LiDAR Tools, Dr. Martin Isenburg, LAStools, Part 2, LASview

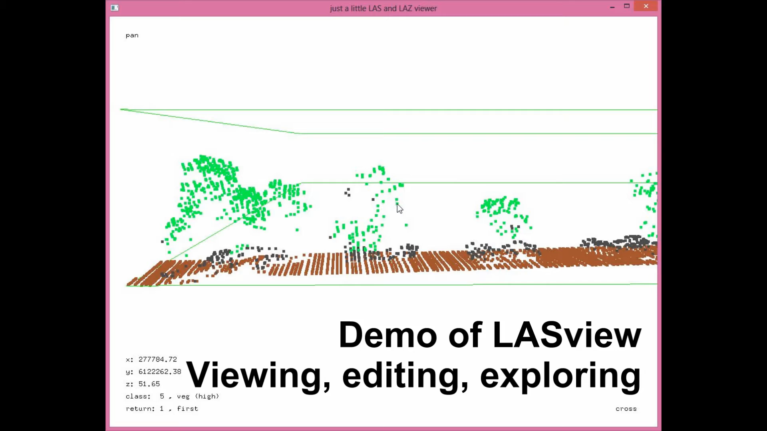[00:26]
So without further ado, let's look at what's in here.
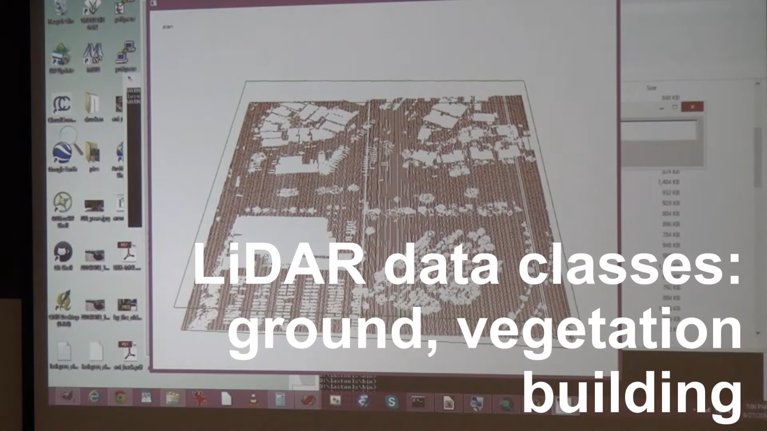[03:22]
Into ground, vegetation, and building. And there's also a bunch of unclassified points, which my algorithms don't really know what class they should be.
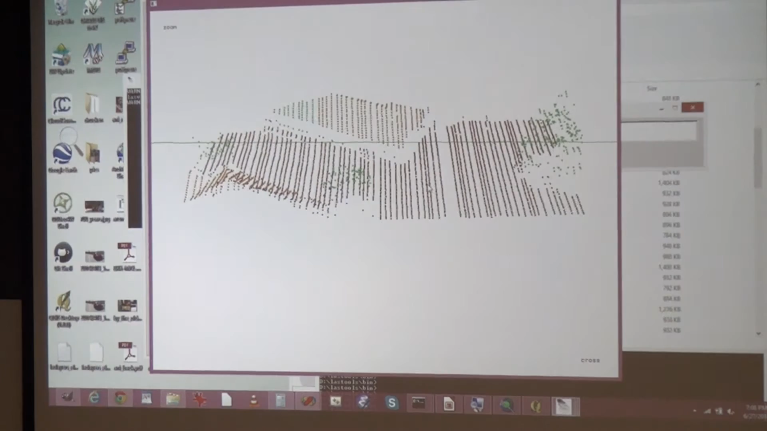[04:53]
So what you see here, you see there's a problem. And problems often occur along the edges of tiles. Ground classification problems, and in this case, roof classification problems. Because you see that orange roof of the house is partly classified as vegetation.
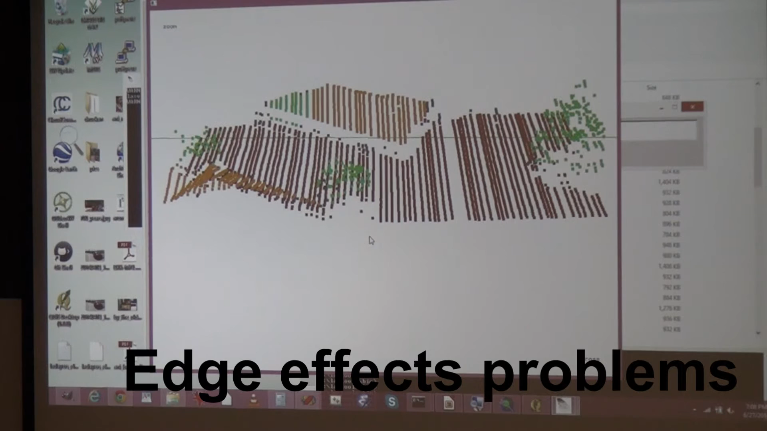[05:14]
That is likely that my algorithm made a mistake, because it's along the boundary. And that's where mistakes tend to happen. That's why when you do tile-based processing, you always want to have a buffer around the tiles.
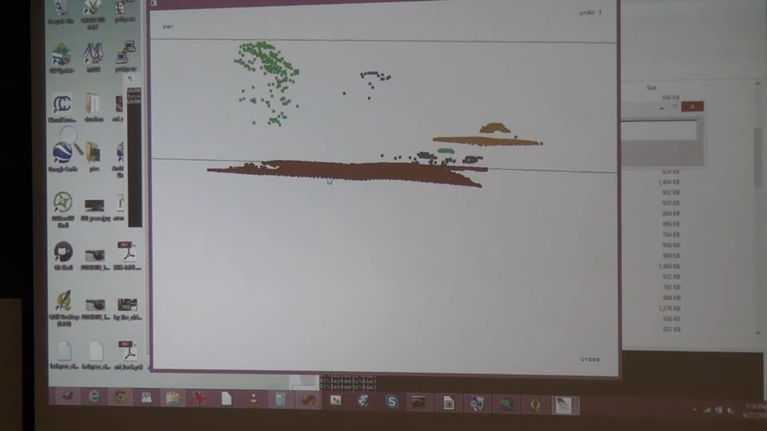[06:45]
There's also an option to delete points. I press D, like delete.
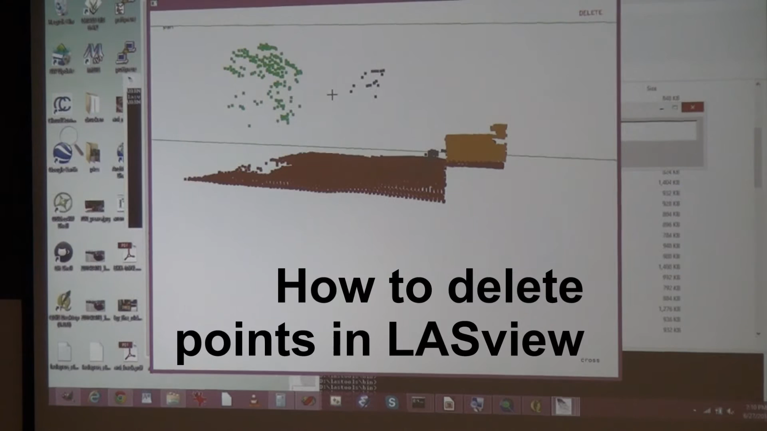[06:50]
And again, I'm making this thing around. And I press R, like register. And then the points are deleted. So these kind of operations are sometimes quite useful.
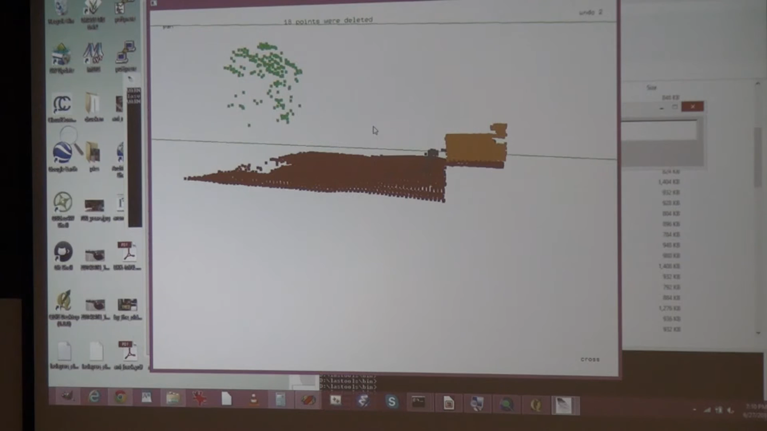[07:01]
And this is very new functionality. So I wanted to showcase it here. There's also an undo functionality. So if you, if you say control undo, then the points are there.
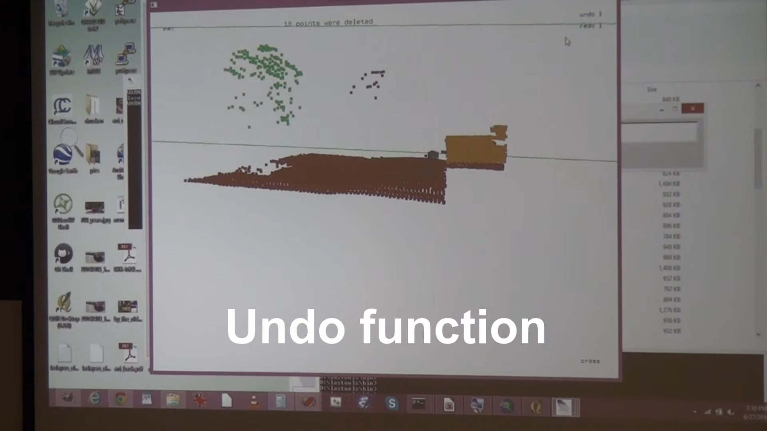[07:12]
And redo, then they're gone again. There are many ways of visualizing LIDAR in last view. You can either say color by, and then there are many ways of coloring.
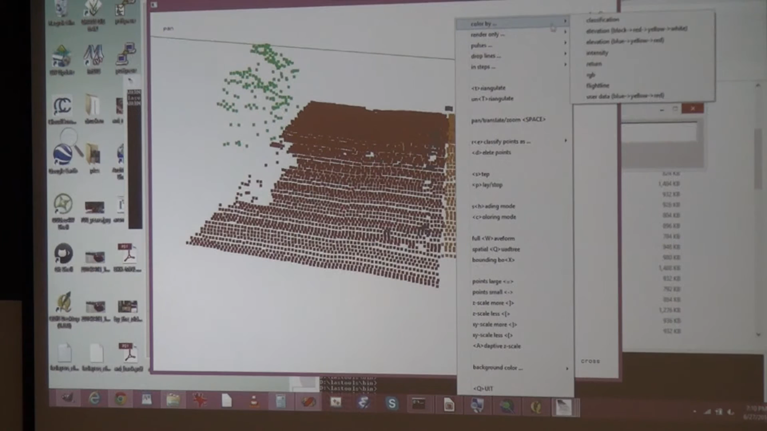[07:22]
For example, by elevation.
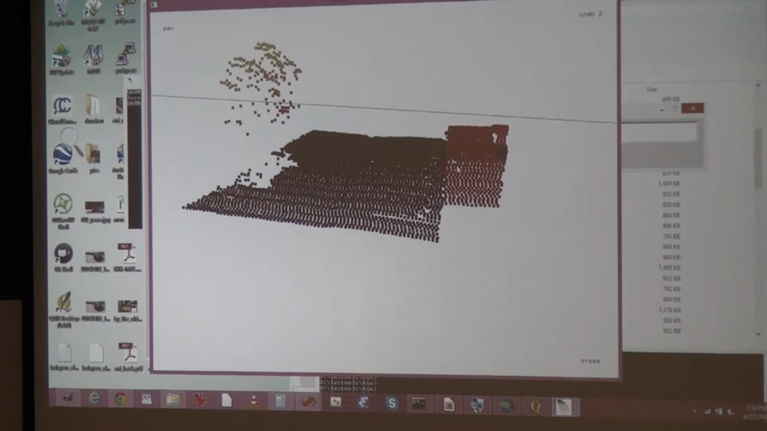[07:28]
Or you can just press C, C like color, and iterates through the many different options that are there. And this is one of the options that's something that Chris also showed. It colors points based on what kind of returns they are. And I use a slightly different coloring than he uses, but I use the same colors.
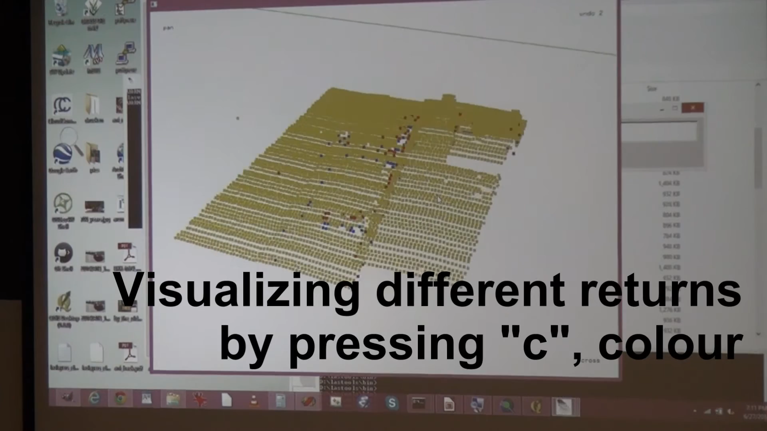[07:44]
So yellow, that is for single return. So one laser shot and one return.
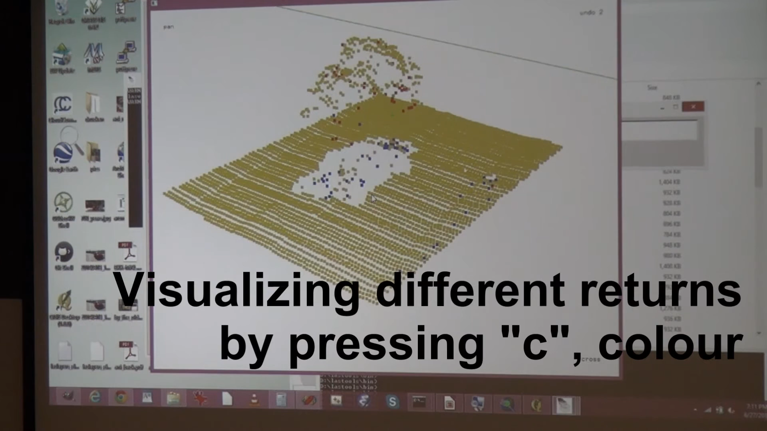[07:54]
Red, that's for the first hit of many.
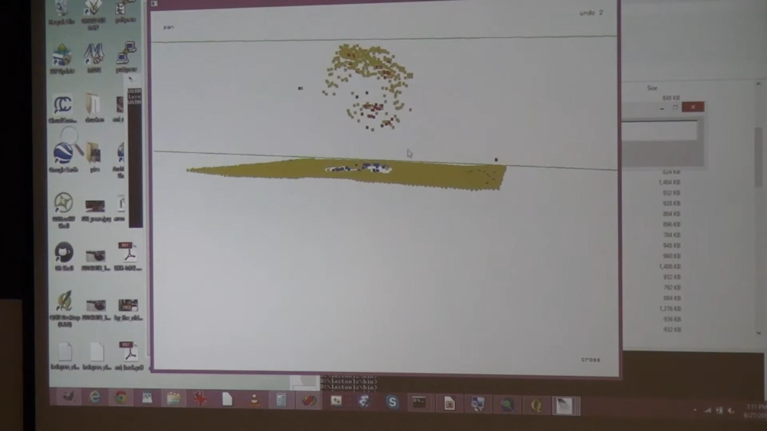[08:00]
Blue is for the last hit of many. And green, and there's one here, that's for like an intermediate return. So if that's, if you have one laser shot gives you three returns back, and this would be the middle one.
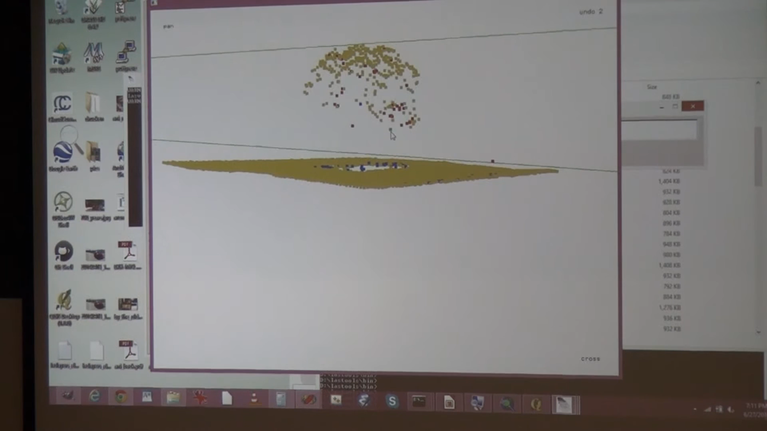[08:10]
And then by pressing F and L, you can look at the first and the last returns. And the single returns are of course both, first and last.
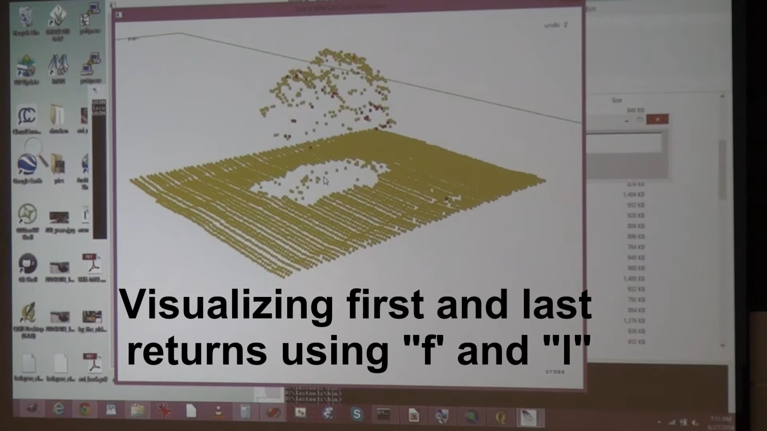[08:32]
That's why they're staying there. And you, if you go back and forth, you can almost see the penetration of the laser. Because you don't really know which red point, that's the first return, corresponds to which blue point. But there should be one blue point for every red point. So there's, there must be some correspondence also that we don't see the correspondence. It's got to be there somewhere. What's happening here, you wonder.